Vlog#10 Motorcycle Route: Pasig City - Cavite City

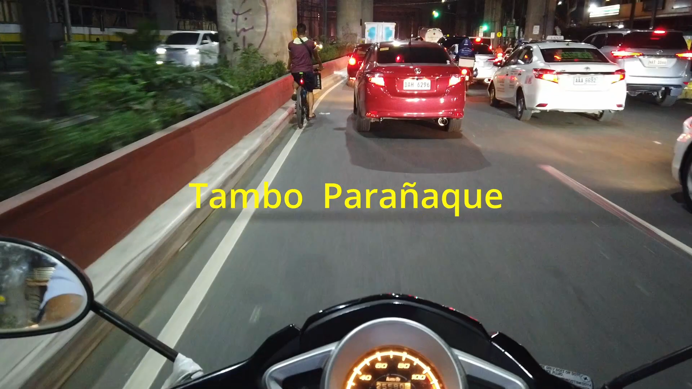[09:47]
Kakaliwa po tayo dyan. Pag dinirecho yan, Pitex, Napagal.
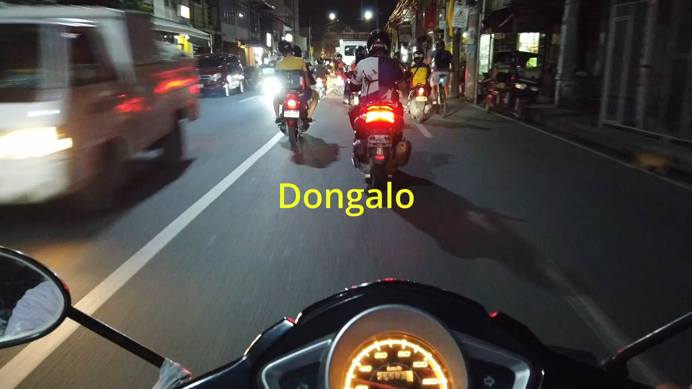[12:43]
Ito yung Donggalo. Pagkalagpas po natin dito, La Huerta na pagpanik. Ang tulay. Ito na po yung ano, yung Barangay La Huerta.
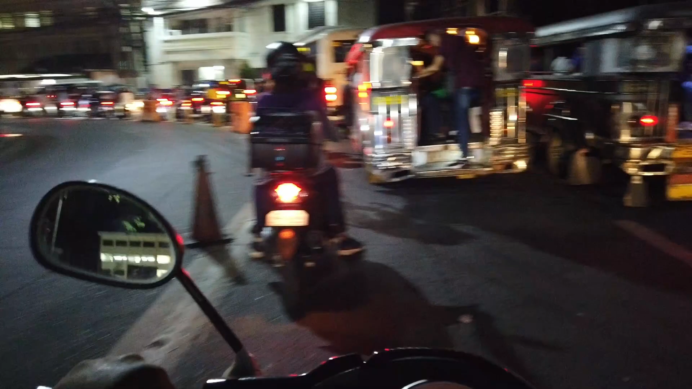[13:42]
Dire-direcho na. Pag mga ganitong oras, traffic talaga. Barangay La Huerta sa Parañaque po ito. Ayan po yung simbahan. Okay. Bandang lang. Then, katabi ng simbahan, palengke. Palengke ng Parañaque.
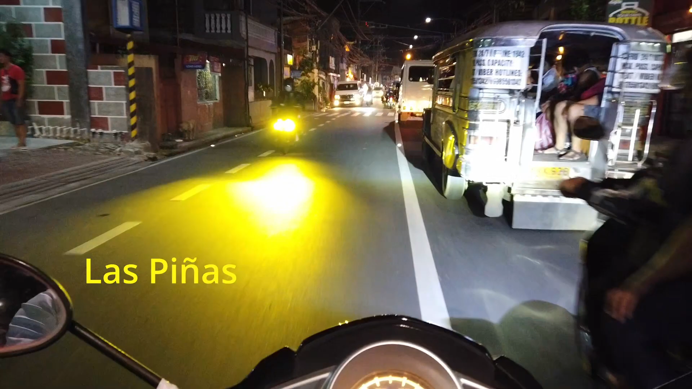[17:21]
Yan po ang Las Piñas. Yan niya, mailaw. Ang daming parol.
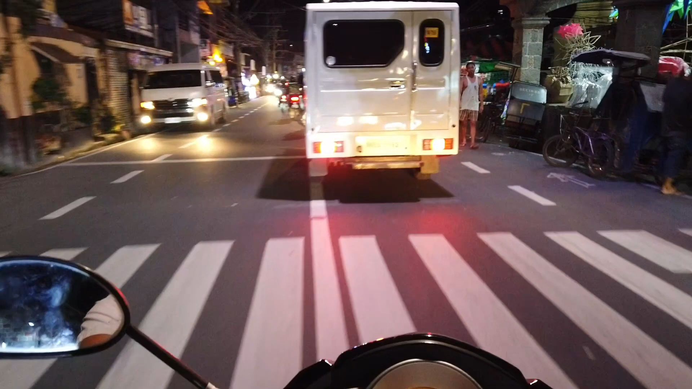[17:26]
Ang daming Christmas light.
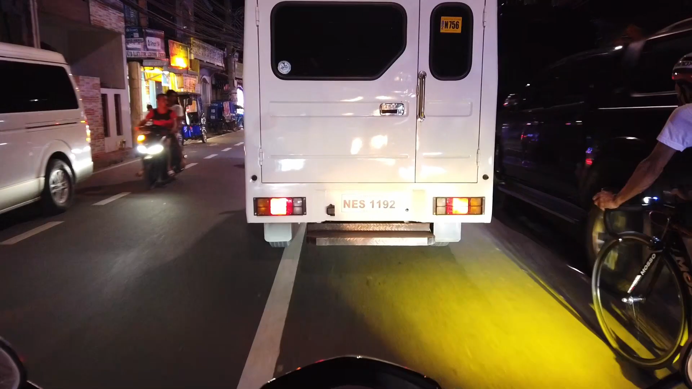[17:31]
Dami nagtitindi dyan. Natulis pa.
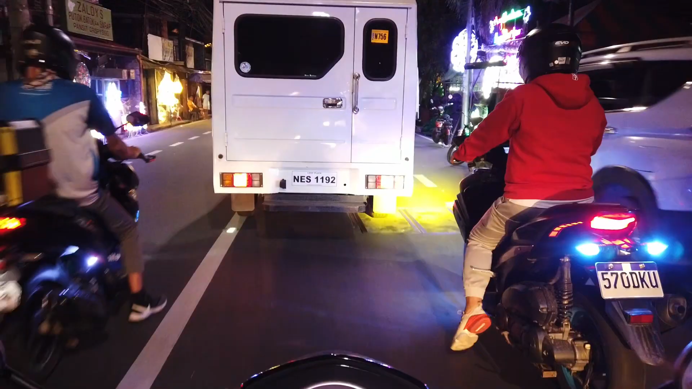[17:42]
Wow, Christmas is in the air. Ano na, ang dami. Daming titinda. Magkano kaya ang presyo? Sa susunod po, alamin natin kung magkano mga presyo niya. Ano, gusto nyo bumili dyan. Hindi na kayo dadayo ng ano, Pampanga. Dito lang, sa Las Piñas. Dami, oh. Pag-u, kuti, kusitap. Mag-u, kusi, kusilap. Yan, Las Piñas na po tayo.
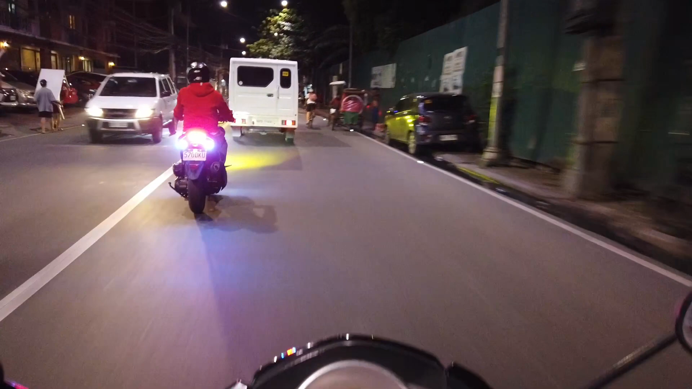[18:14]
Las Piñas, tapos pagkatapos ito, Sakote. Cavite na. Ano, bilis na.
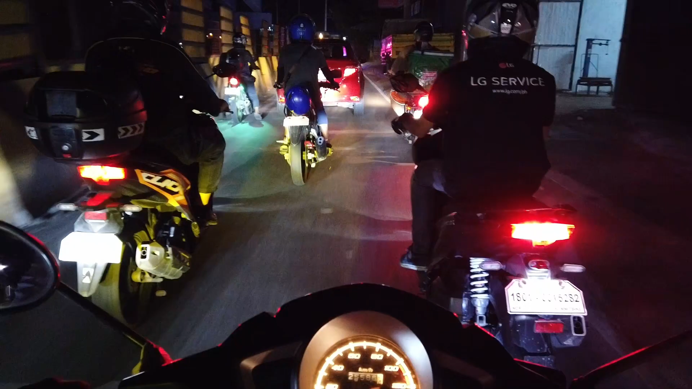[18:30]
Pagkatapos nung sa tulay, kakahanan ka, eto na po yun. Then, kakaliwa po tayo, dadaan tayo sa Palengke. Palengke tayo, dadaan ng Las Piñas.
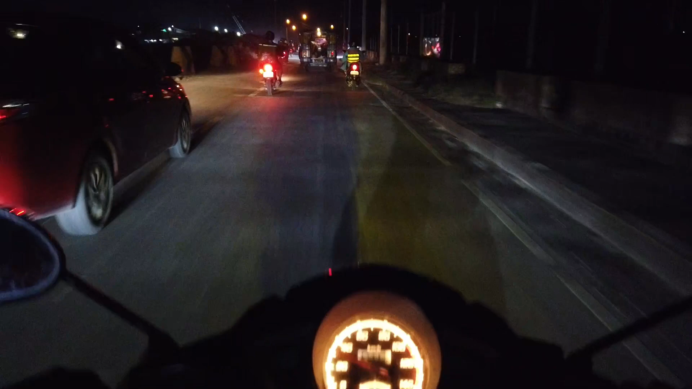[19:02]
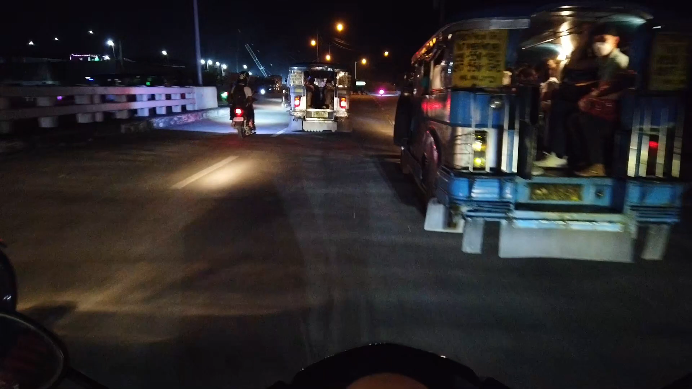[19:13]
Pagdating po dito, yan, kakaliwa na po dyan.
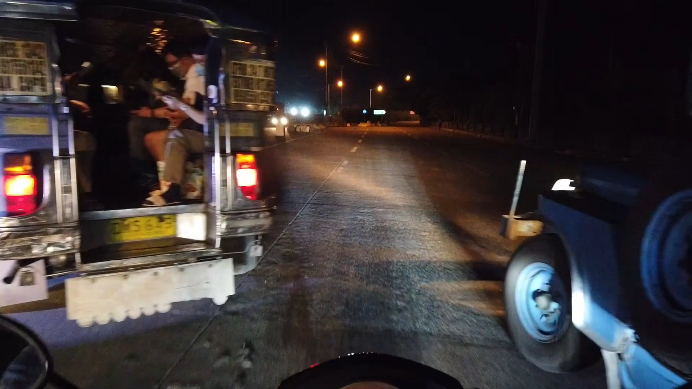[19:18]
Paunahin natin yung jeep.
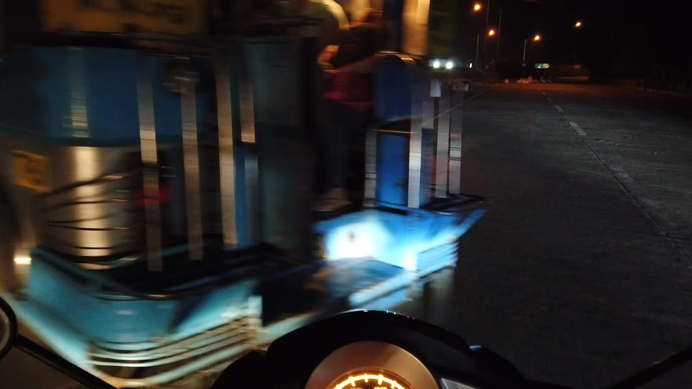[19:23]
So, doon po tayo. Paadadaan.
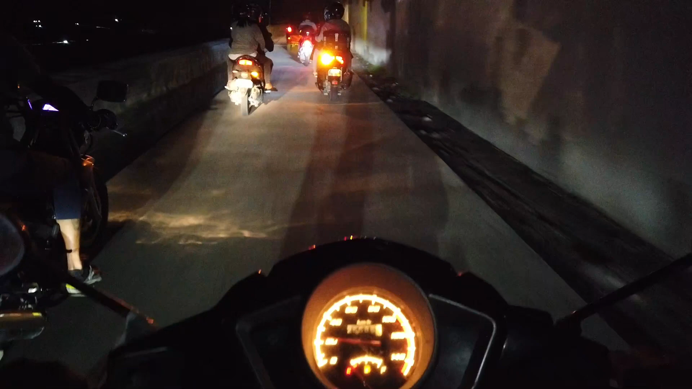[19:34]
Problema dito pag umagyo. Inaabot to. Kasi napupuno yung ano. Ito, yung pinaka-inaan nila. Silog.
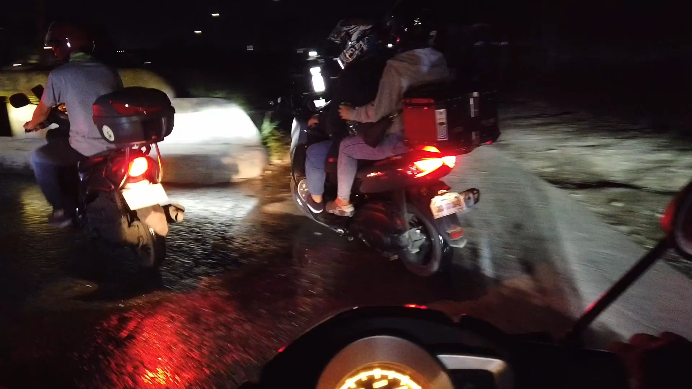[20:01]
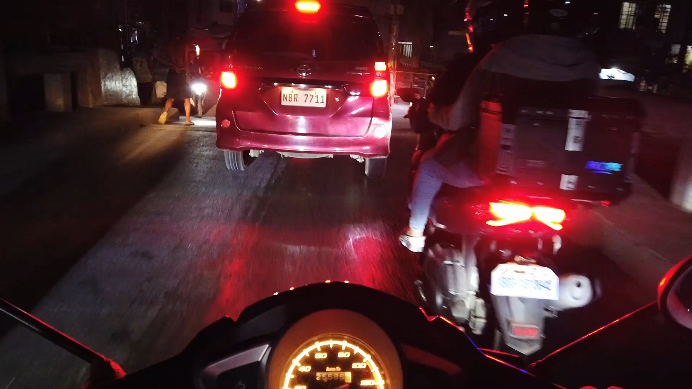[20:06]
Yan, kakanan po dyan. Dito yung mga bilihan ng mga ano.
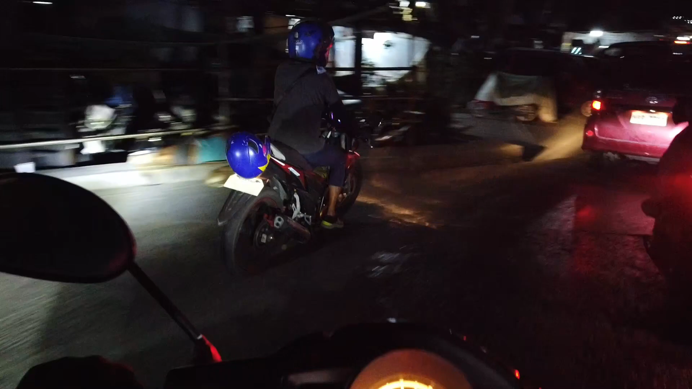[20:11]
Ng mga tahong, isda. Yan, daing. Marami na, maraming tao. Maraming isda.
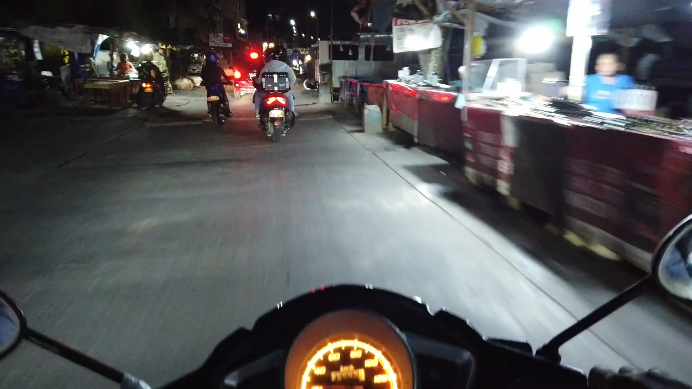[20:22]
Kasi daungan to. Ayun, mga isda o tumpok-tumpok, sandaan lang. Tilapia, 40. Sabi, 80, 1 kilo. Mura.
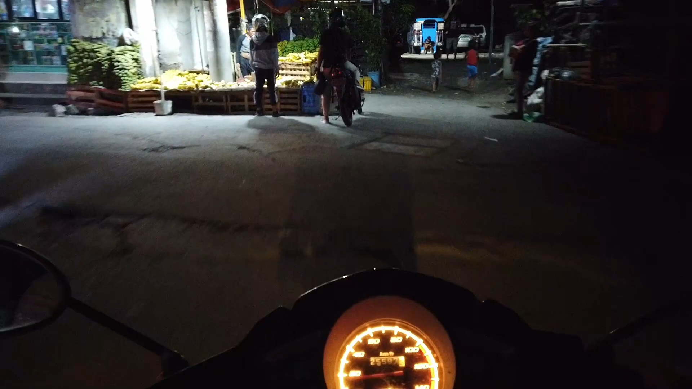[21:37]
Mga ka-Martins, natito na po tayo sa Sapote, Cavite.
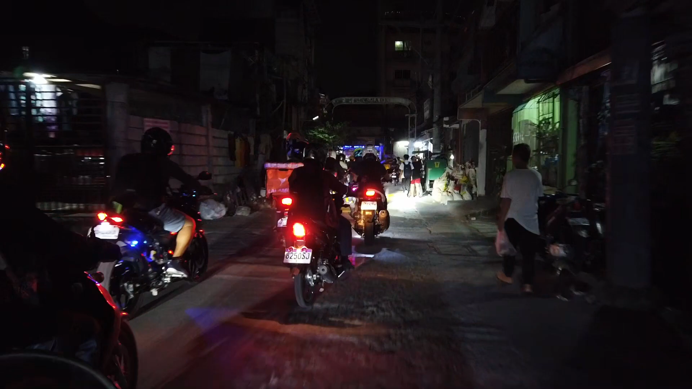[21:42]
Sapote, Cavite na po.
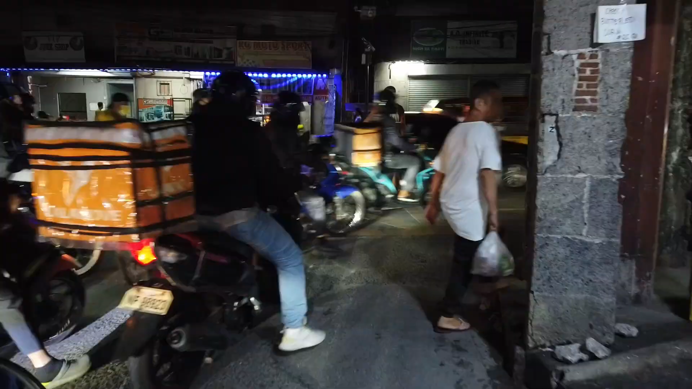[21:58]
Kakanan po tayo dito.
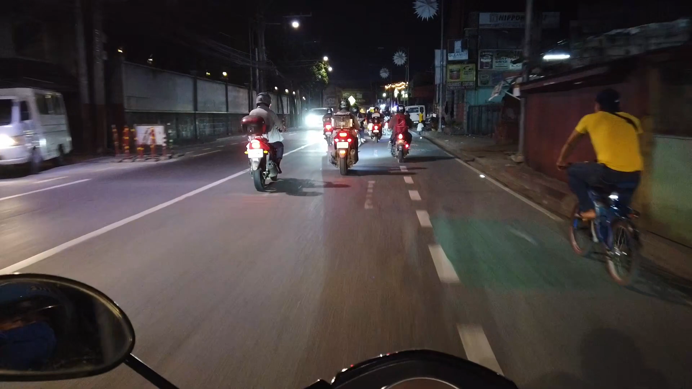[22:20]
Sapote, Cavite. Pag nireto po yan, pa-Aguinaldo. Ang gagawin po natin, kakanan po tayo dito. Shortcut. Pag nireto yan, Aguinaldo. Pag kumaliwa naman, Alabang.